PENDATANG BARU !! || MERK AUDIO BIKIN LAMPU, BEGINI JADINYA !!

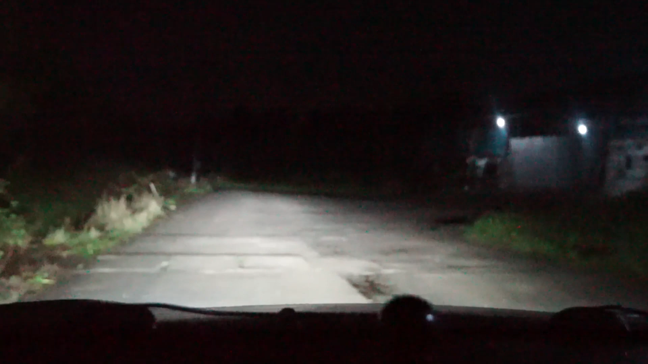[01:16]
jalan yang banyak tumbuhannya ya jadi mudah-mudahan bisa mendapatkan kesan perkabutnya dan ini
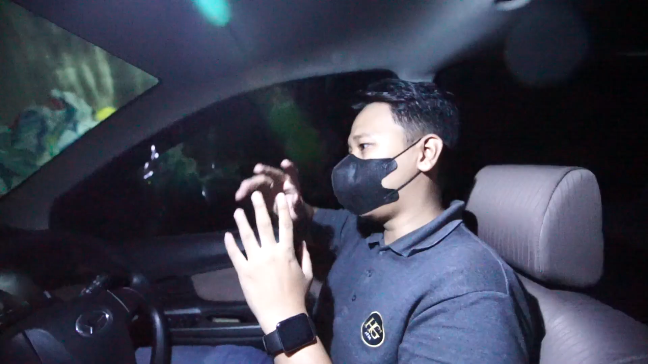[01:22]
juga cukup malam ini sudah jam menunjangkan setengah 11 harusnya ini sudah bisa mendapatkan kabut nah jadi jalanan
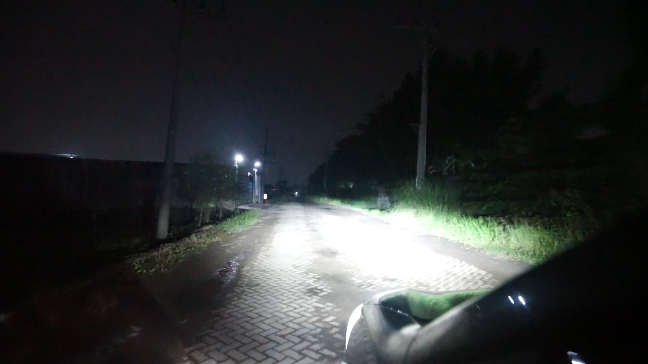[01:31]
perkabut ini cocok sekali untuk melakukan pengaturan kali ini karena banyak orang yang bilang itu LED tidak bisa menembus kabut teman-teman dan mari kita uji coba apakah Sansui ini bisa menembus kabut jadi kalau menurut saya ini dengan kepadatannya seperti ini dengan hasil lampu yang cukup warm ya jadi lebih bisa dibilang itu bukan
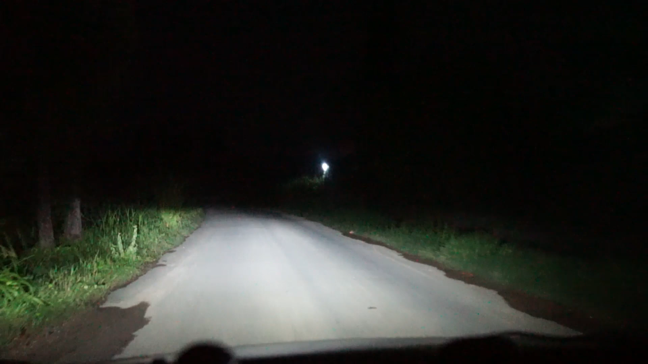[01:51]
putih biru tapi lebih ke putih kuning ya tetap masih putih si LED cuman lebih ke dominan ada sedikit kuningnya